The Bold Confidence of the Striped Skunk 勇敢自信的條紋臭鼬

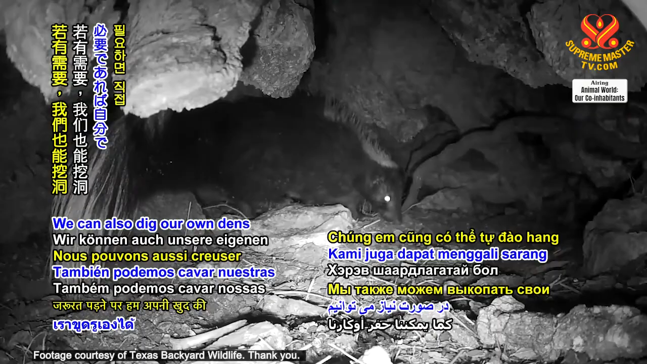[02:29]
We can also dig our own dens if we need to, and we collect a lot of leaves to cover our nest outside, and put some inside to make a comfortable bed.
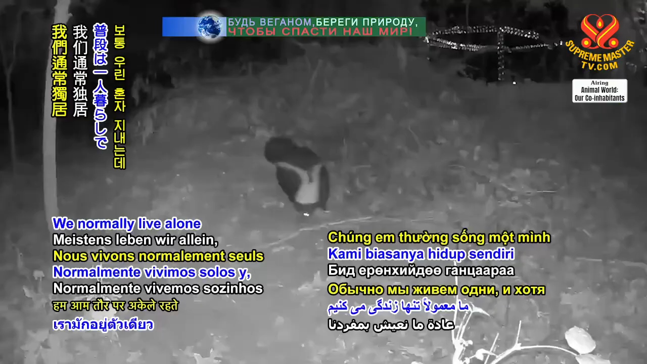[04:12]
We normally live alone, and although we like to only come out at night, we sometimes stay out looking for food until just before sunrise.
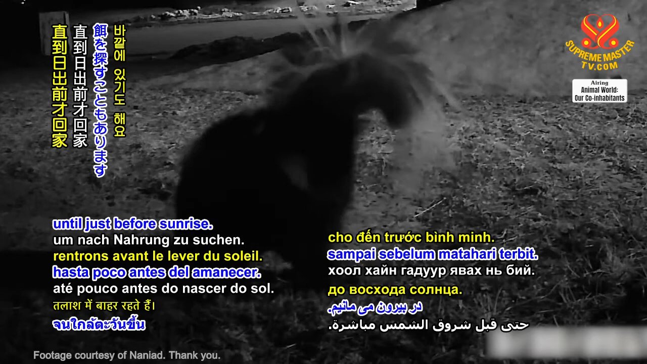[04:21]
When going out at night, we usually don't travel too far from home, usually only about 800 meters from our burrow.